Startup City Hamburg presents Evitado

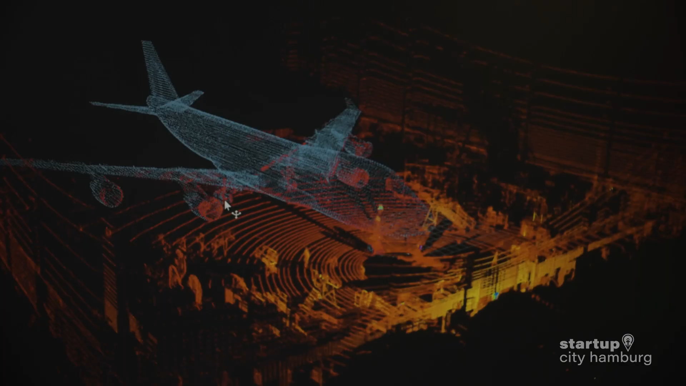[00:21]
So we're using LiDAR-based systems to help reduce the risk during the towing operation,
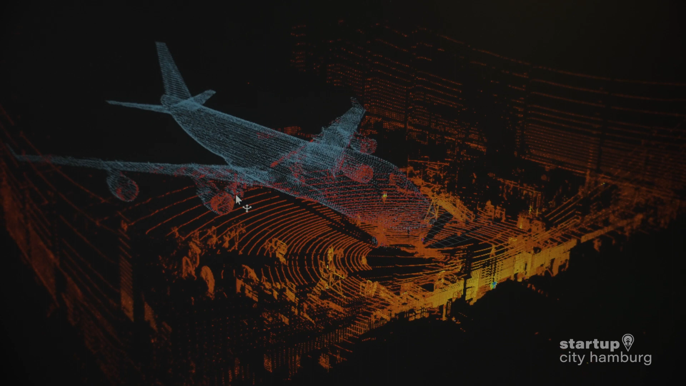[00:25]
to reduce the risk of damages happening to the aircraft, and to improve efficiency while towing the aircraft.